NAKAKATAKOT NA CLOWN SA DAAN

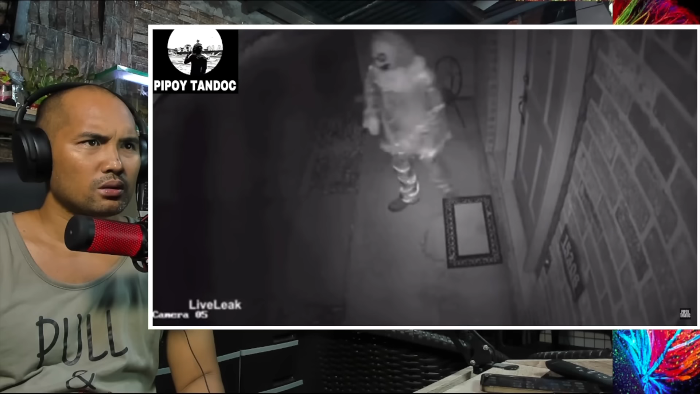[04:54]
At sa kadahilan ng hindi niya mabuksan ang pintuan, naglakad na lamang ito palayo sa bahay. No, nakakatakot to. Ito nakakatakot. Tila naghahanap ito ng taong kanyang makakasalubong.
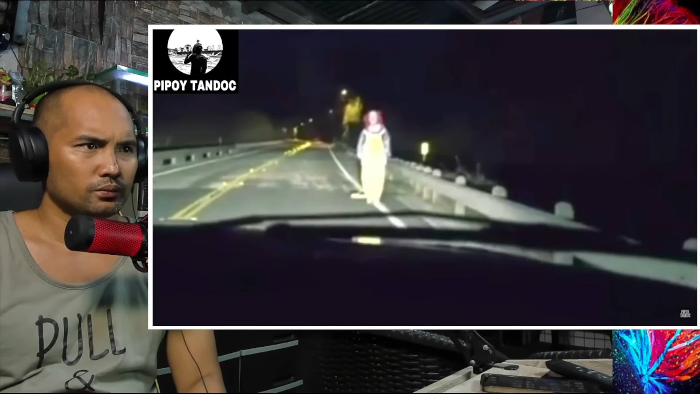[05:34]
Sa mga oras na iyon, naghahalo ang katatawanan at pagkatakot ng mga nakasakay sa sasakyan. Ang hindi nila alam, ito na pala ang hudyat ng kapahamakan.